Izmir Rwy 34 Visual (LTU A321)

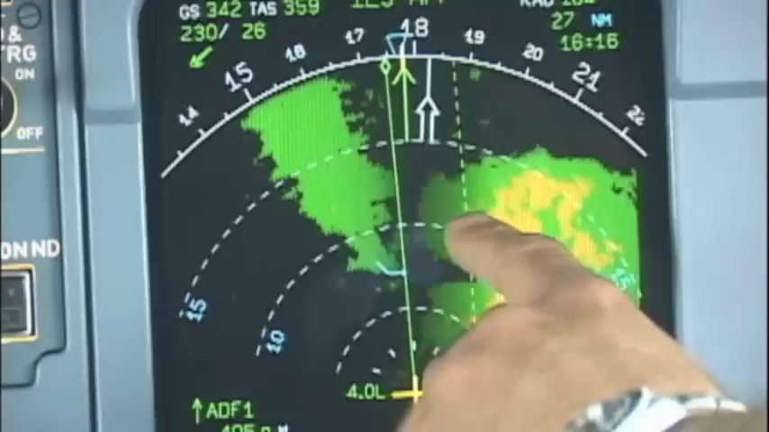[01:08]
Green is little rain, yellow is more rain, even it is red. There is a lot of rain and hail.
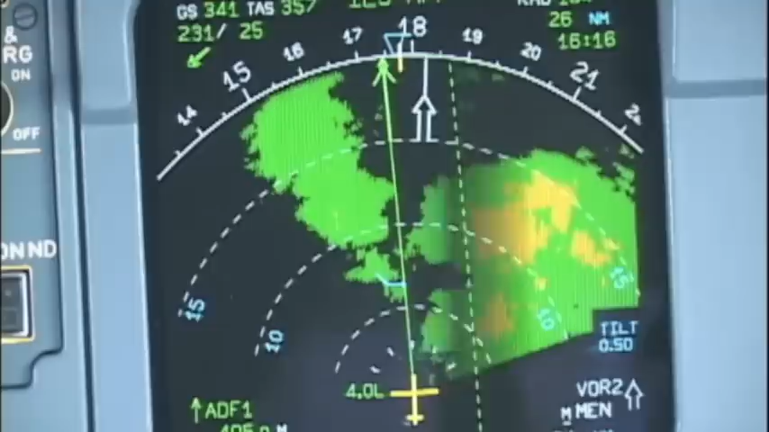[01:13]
So we circle around it and it shows the location of the weather.